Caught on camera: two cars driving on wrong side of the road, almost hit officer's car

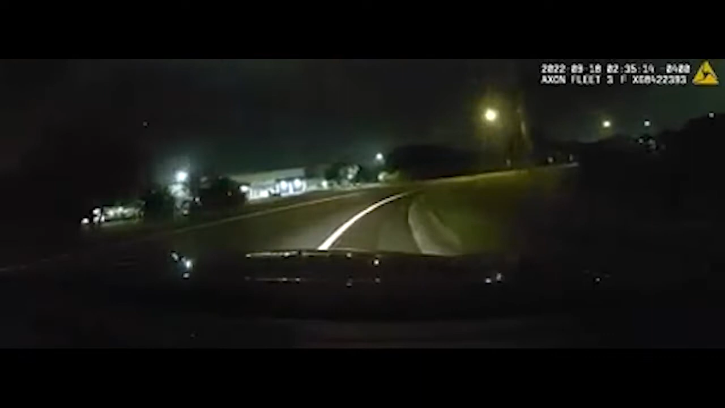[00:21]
Oh Jesus Christ Those two guys going the wrong way on a one-way street. Really? Yep, six seven one Just for 43 I just had two vehicles pass me go the wrong way on the crosstown They got on at 78th Street. They will be heading westbound in the eastbound lanes One appears to be a white van the other a small sedan. I couldn't stop them obviously